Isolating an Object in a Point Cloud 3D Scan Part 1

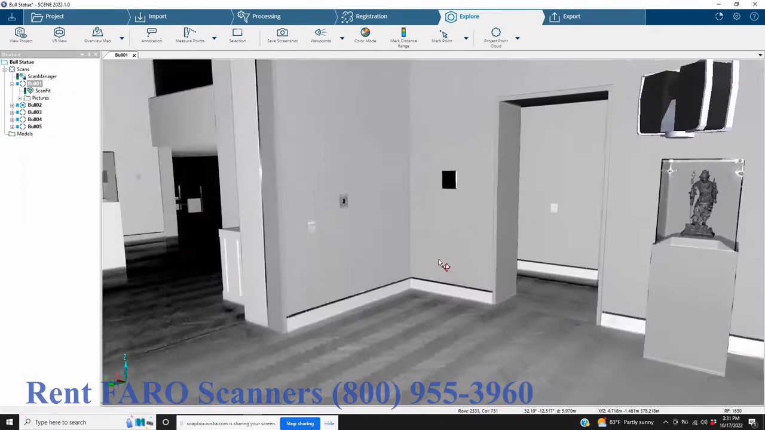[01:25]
rest of the museum and we're going to take this bull statue and put it into another scan project at a different time at a different place so as you can see if we're to look at what the actual project looks
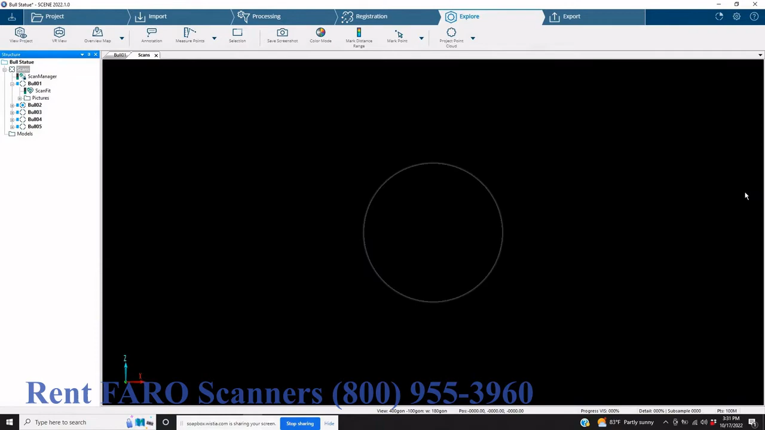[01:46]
like completely scanned you've got this entire
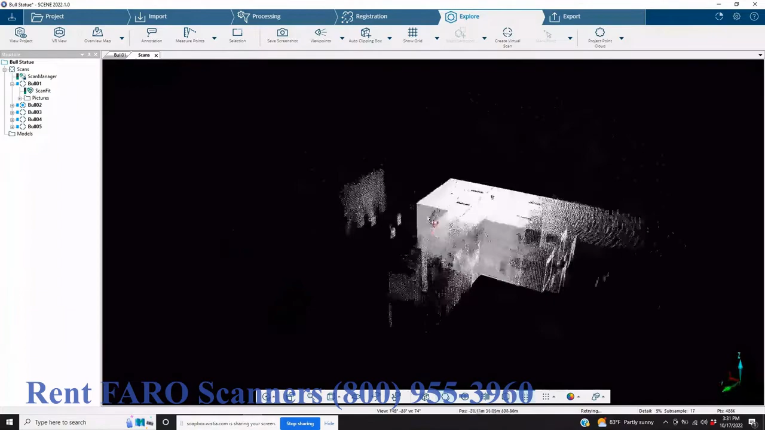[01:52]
room parts of other rooms in the museum and all
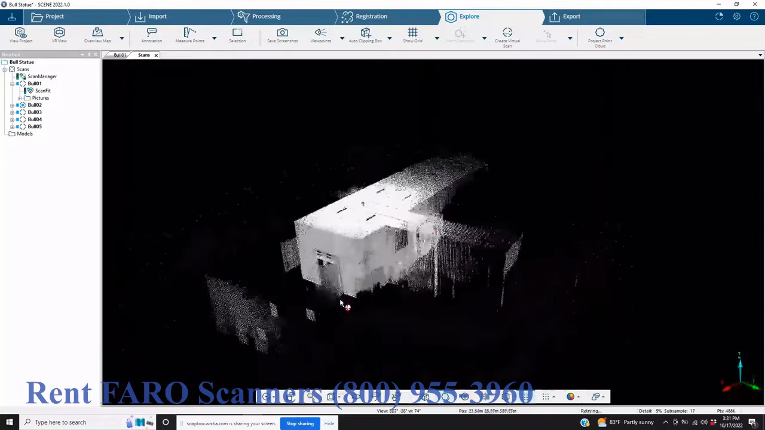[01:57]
we really need is this small sculpture
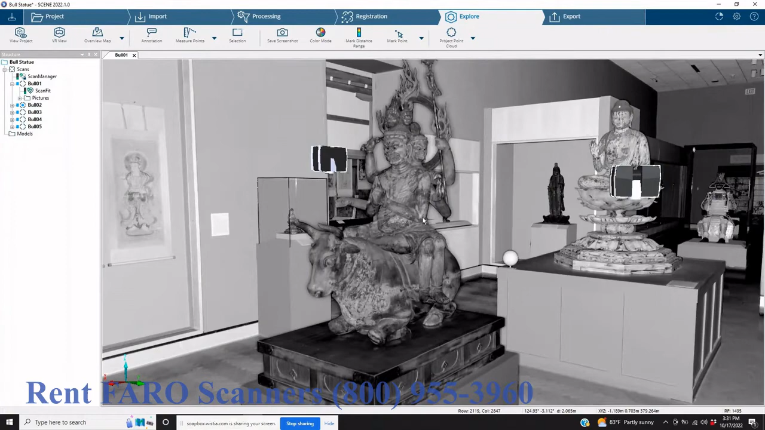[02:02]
inside of the room so we can start by going to our selection indicator and now we're going to try to trace around this and we'll speed this up for you to give you an idea of how this is done but for the most part we're just going to use our
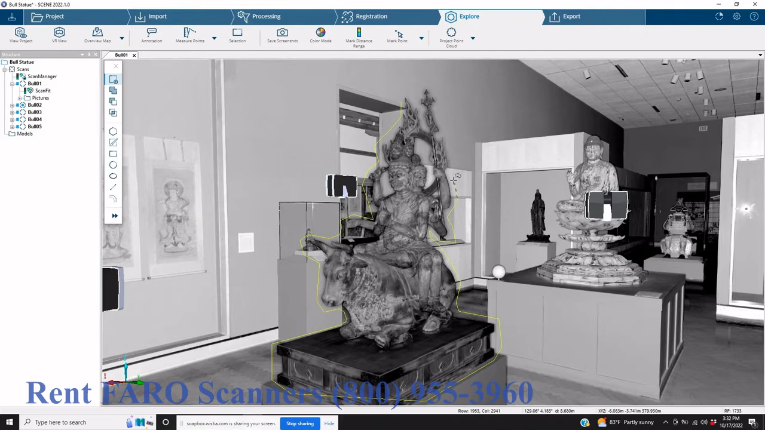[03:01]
this is going to have to be done on each of the scans so as you can see we've got a half dozen or so scans of the room different angles of this particular sculpture and this is the beginning of getting rid of everything else now we're going to right click on that and we're going to create a scan now if we wanted to we could compress this and create a
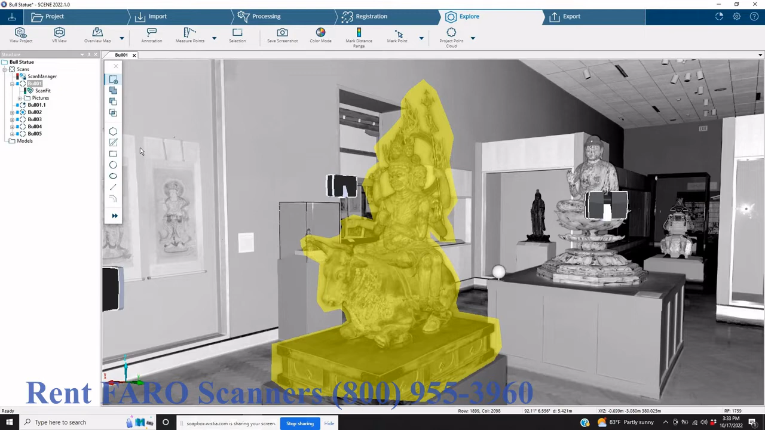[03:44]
compress it it also can give us maybe finer lines from some different things but today we're just going to leave it at a one-to-one noise compression and you're going to see now we've got bull zero one is now bull zero one point one
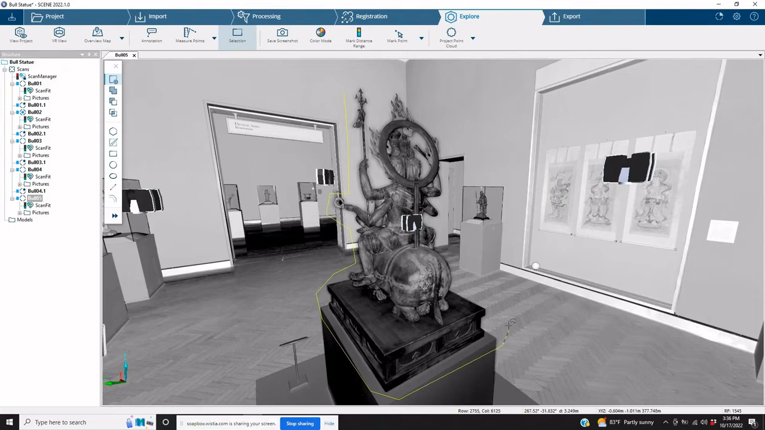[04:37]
well we're just going to stop where this is but the Ultimate Now we're going to go to the main scans folder, right click on it and create a cluster.
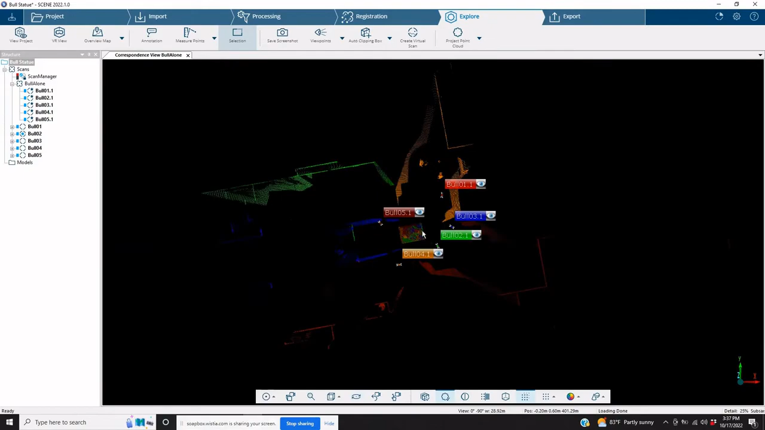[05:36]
can still see that there's quite a lot of debris in the background,
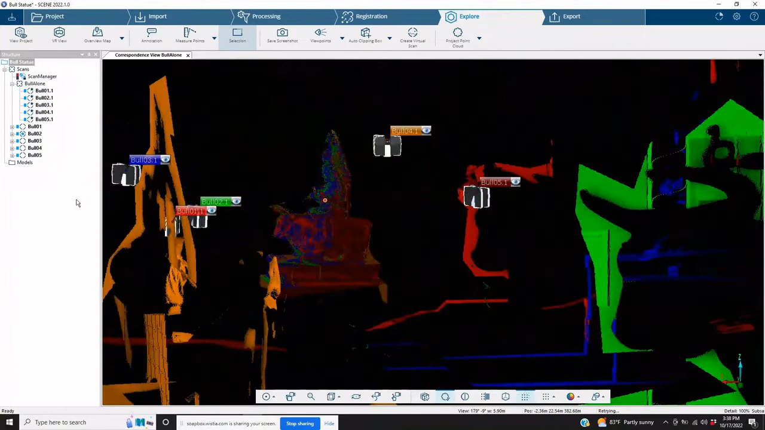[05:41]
but for the most part, we could stay in 3D
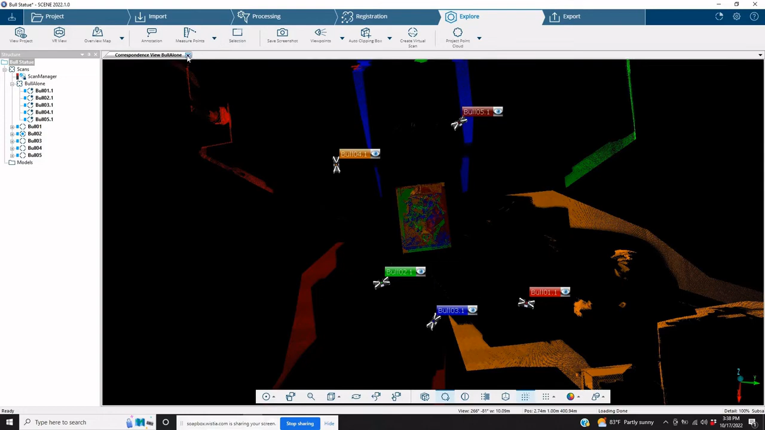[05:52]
and clip most of it out.
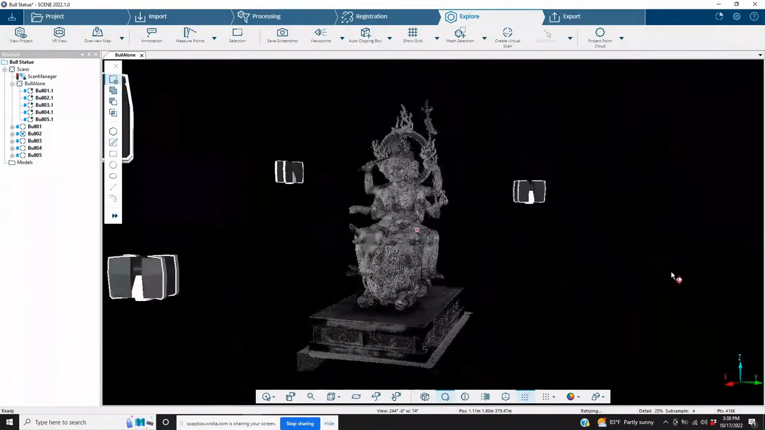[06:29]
Now, from this point, we can create a mesh with it.
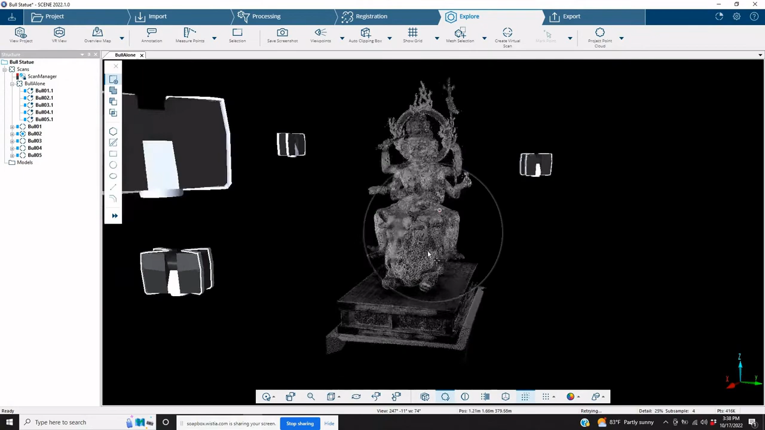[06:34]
We can export it, drag and drop these files into another project, relocate it.
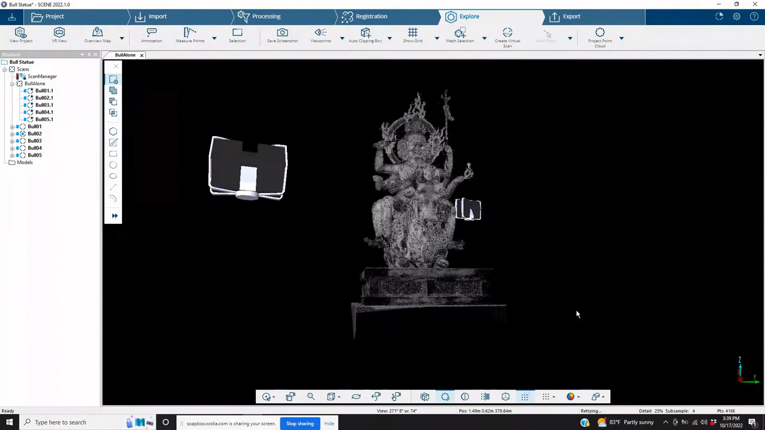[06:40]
There's just, there's a ton of different things that we can do now that we've got ourselves a more or less cleaned sculpture.